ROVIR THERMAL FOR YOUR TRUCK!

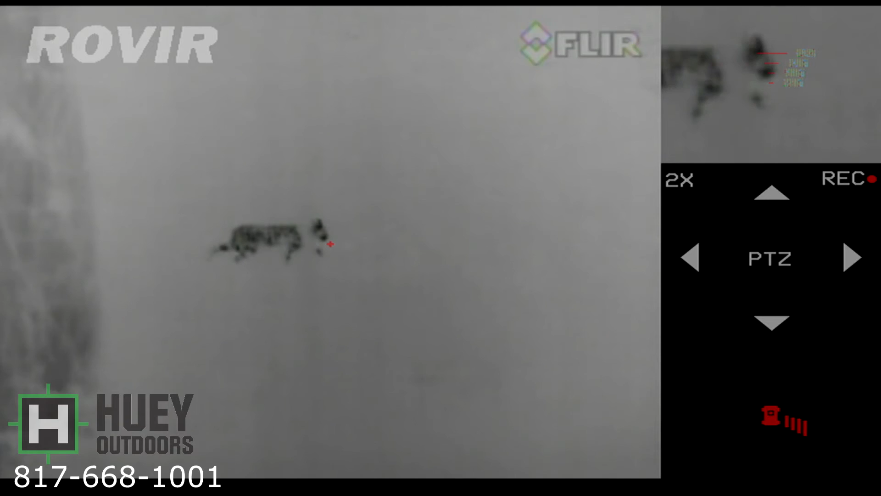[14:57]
Another short clip of a coyote that I could not see with night vision.
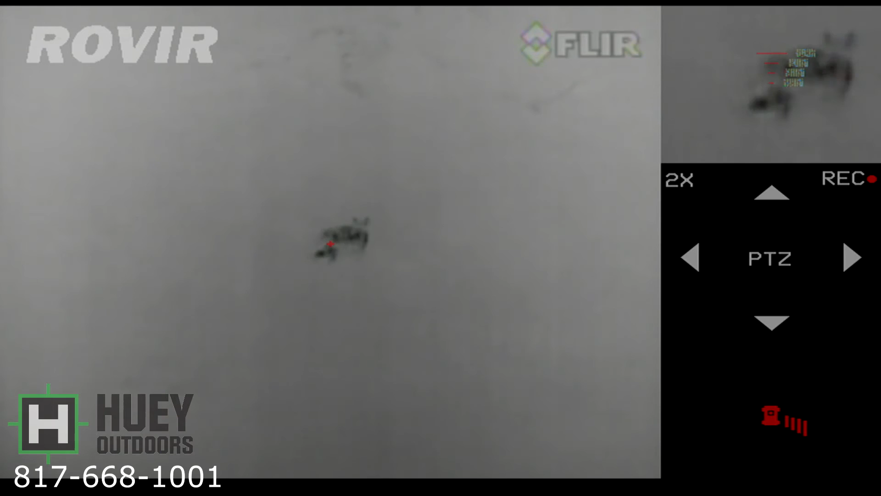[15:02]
He's back behind a hedge row and he's in some thick brush. Roviar was able to spot him and keep on him there for a little bit.
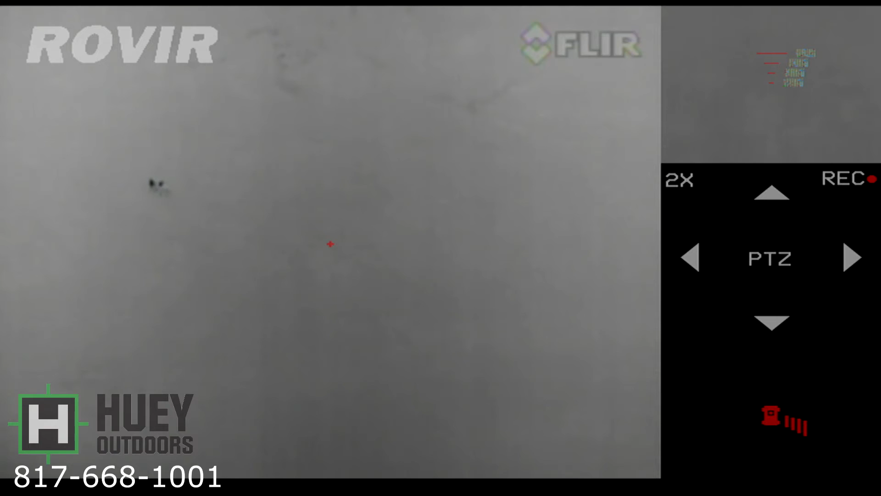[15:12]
It is unbelievable the amount of coyotes that I spot within 30-40 yards of my truck that don't even care that I'm there.
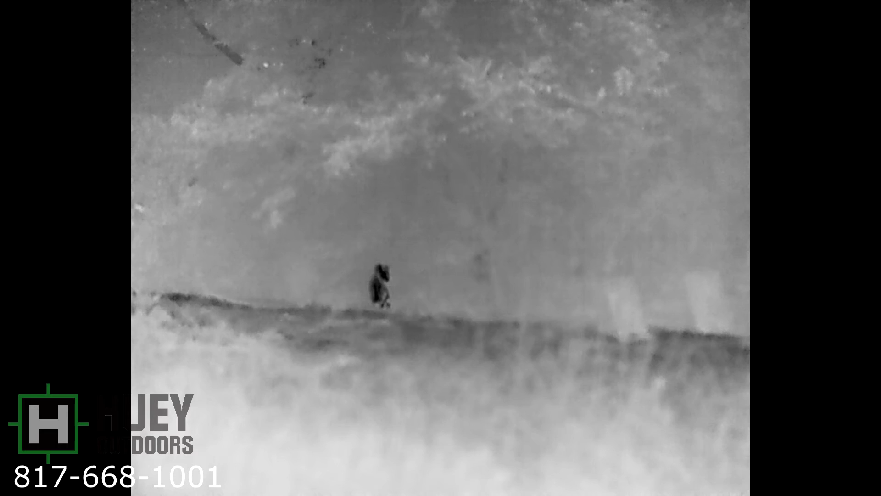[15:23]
Here's another coyote. I'm opening the gate and I look over and I see I'm down in the low area.
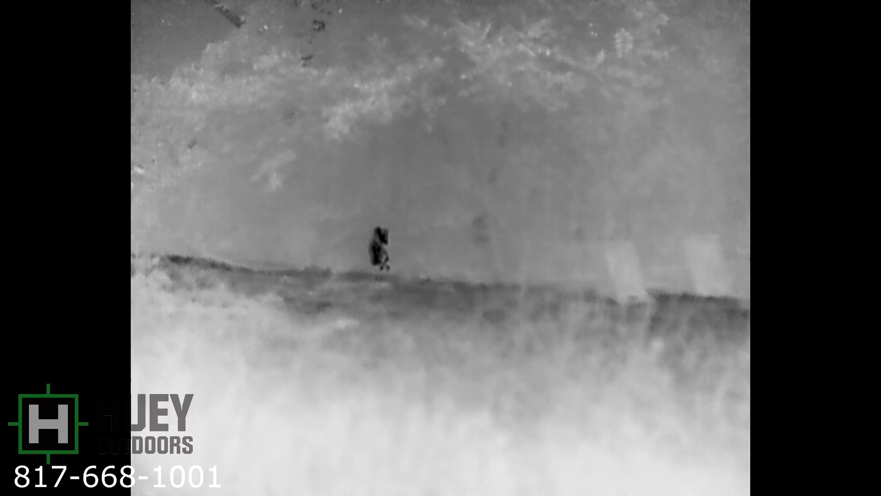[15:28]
You can tell that he's almost level with the Roviar. When I look over, again, another coyote within 40 yards of my truck that doesn't even care that I'm there, but I couldn't see with night vision or thermal. I just happened to pan over there looking to see out
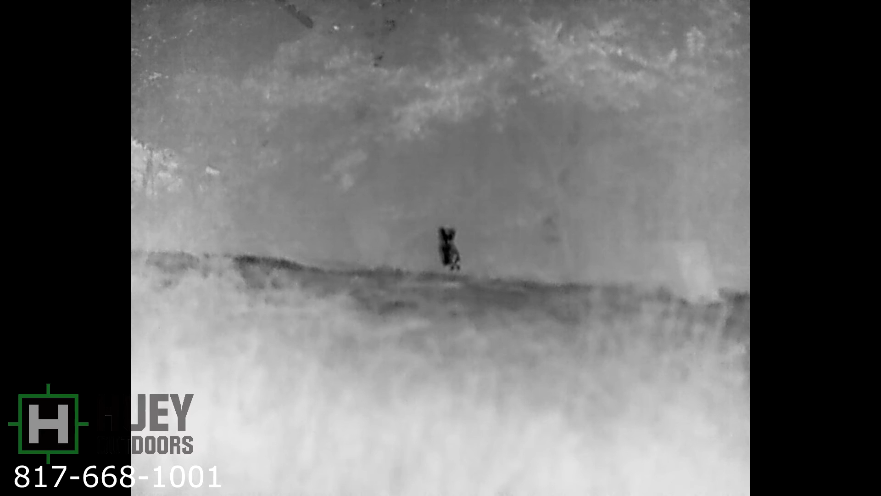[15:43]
in the field and notice he was just sitting there waiting for me to go on.
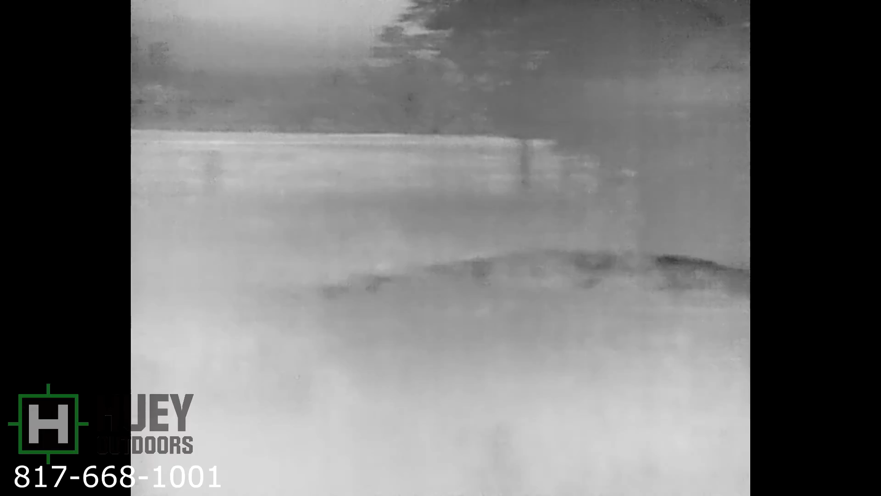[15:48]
Again, another coyote that is coming to the truck. He's actually coming up close to me. Just showing you a different couple of color palettes here, but not afraid, not worried.
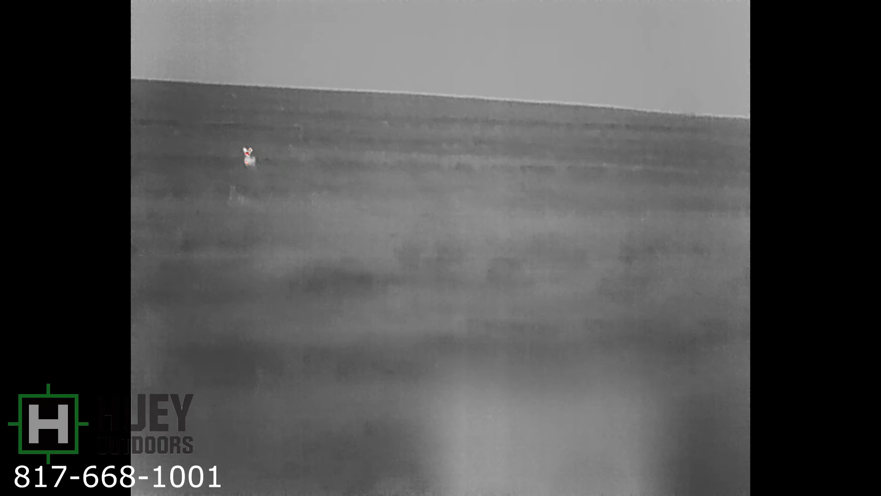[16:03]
I could see him with night vision and my thermal monocular from the truck.
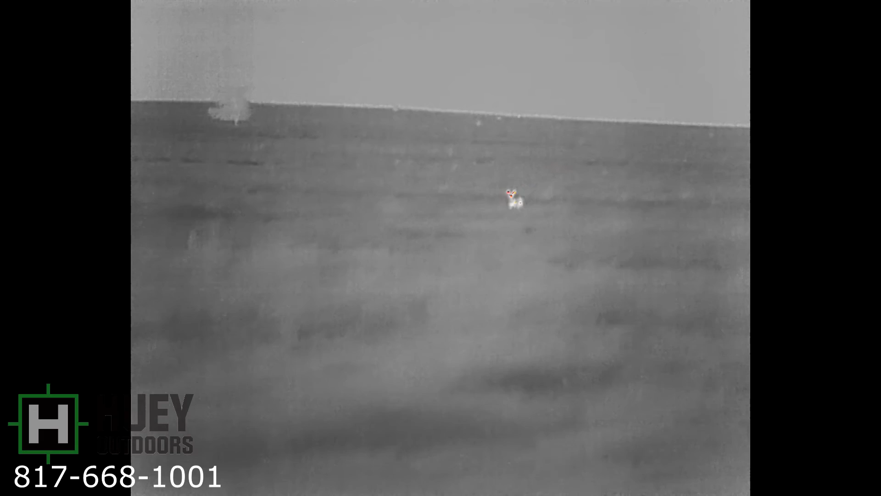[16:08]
He's in an open field.
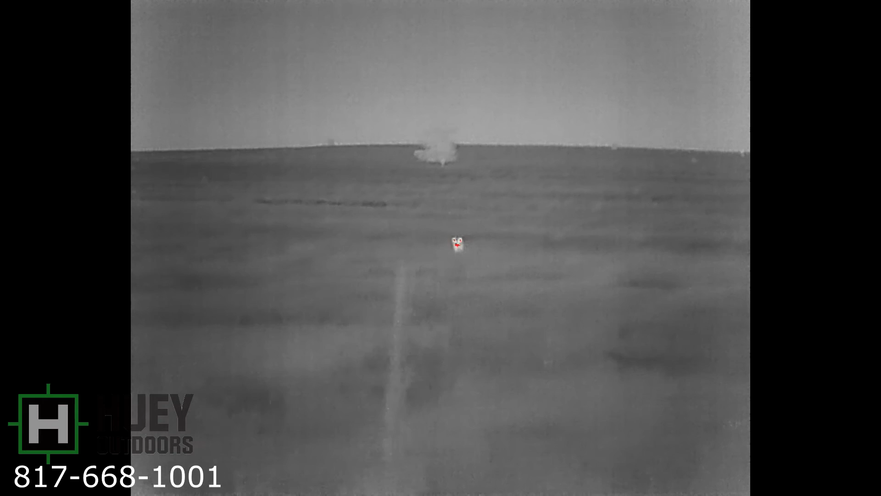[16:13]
But I spotted him early with the ability to look forward through where I normally I would have to look through the windshield.
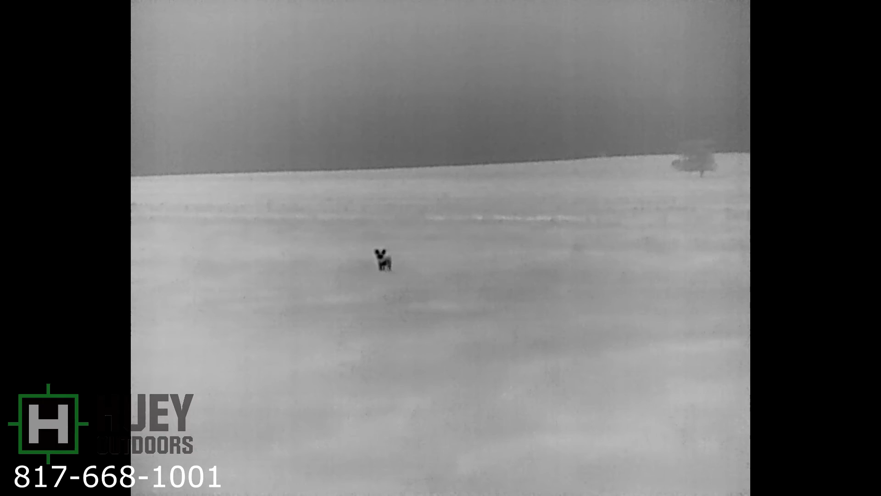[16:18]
He is about 60 yards.
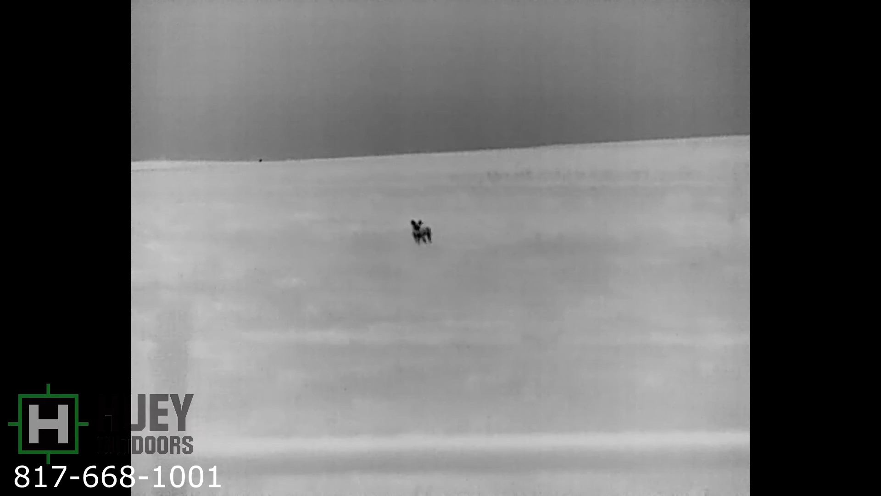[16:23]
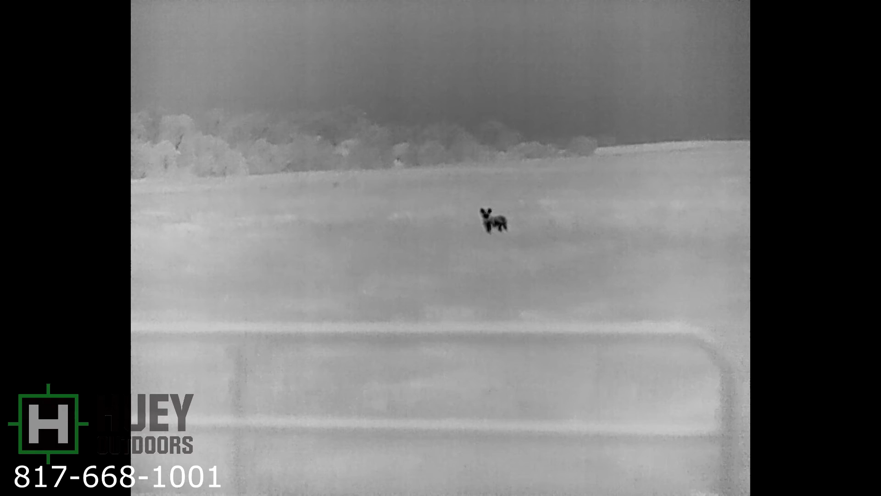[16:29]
Again, another coyote a little bit down the road.
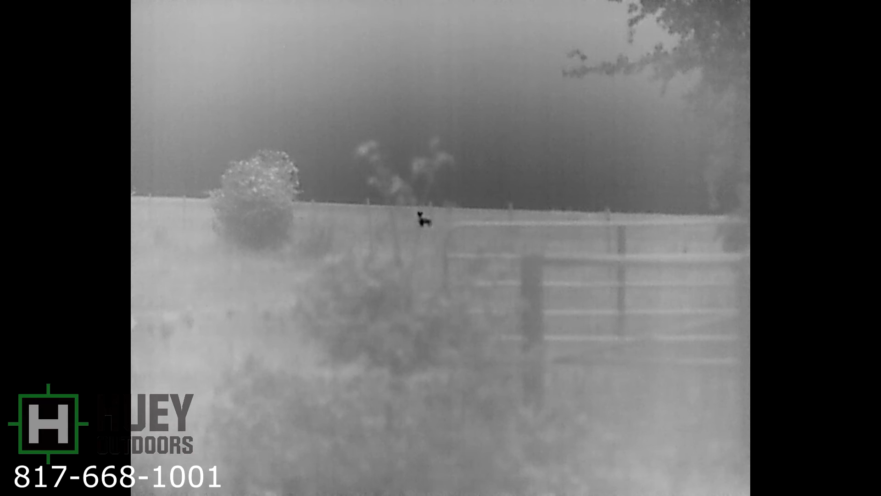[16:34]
Just sitting there checking out. When I stopped, he's obviously met somebody shooting from a vehicle before because he was not happy.
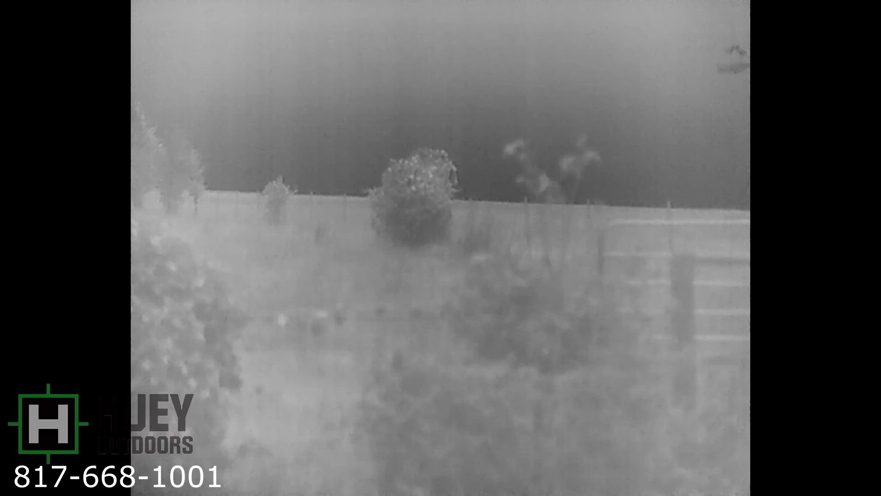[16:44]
But there he is.
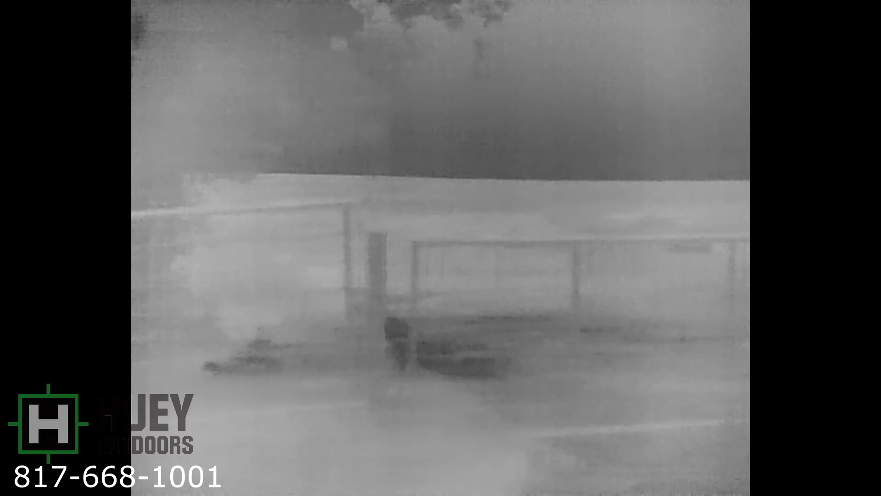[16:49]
You could still probably get your shot off. Here we go. We're at 75 miles per hour highway speeds. We're scanning pecan orchards here.
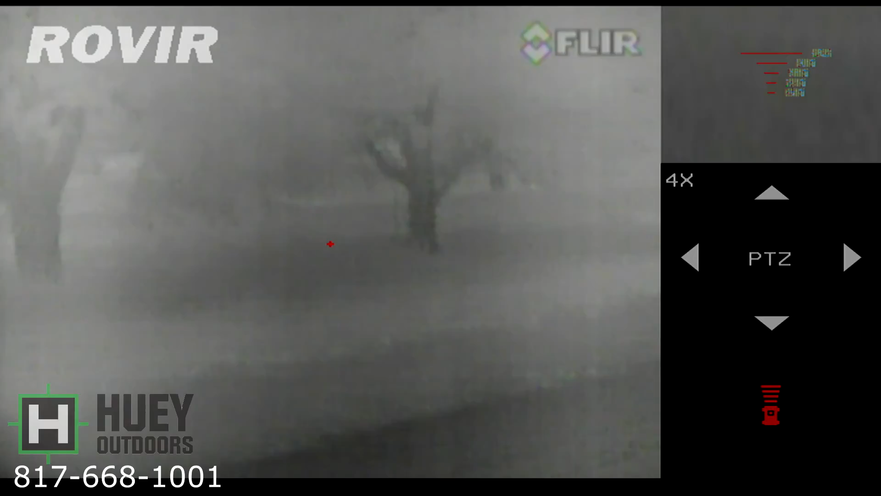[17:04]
I have a few cattle back there.
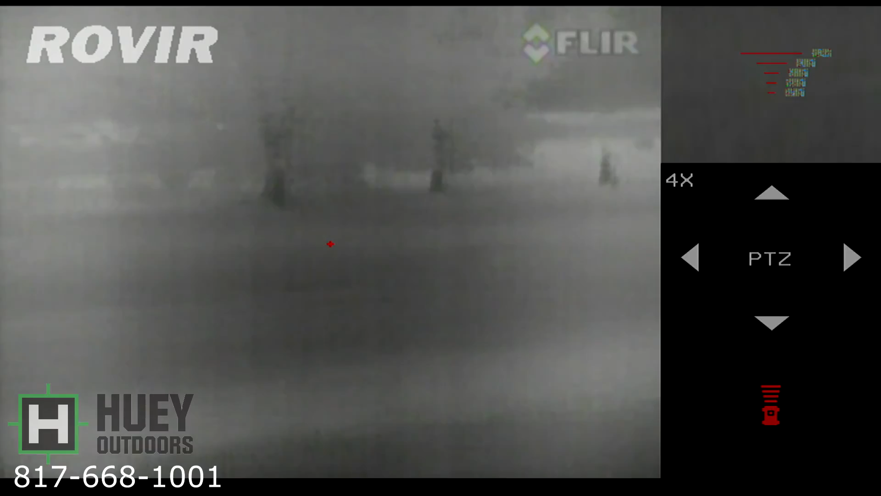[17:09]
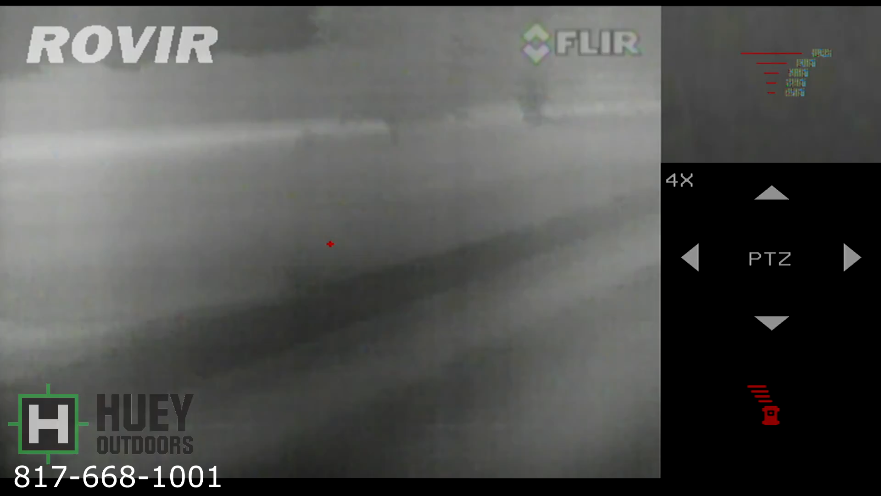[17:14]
And then as I pan to the other side, normally it's up high and you can't see into the orchard on this side, but with the roviar I could see. And there is a boar that I was able to spot.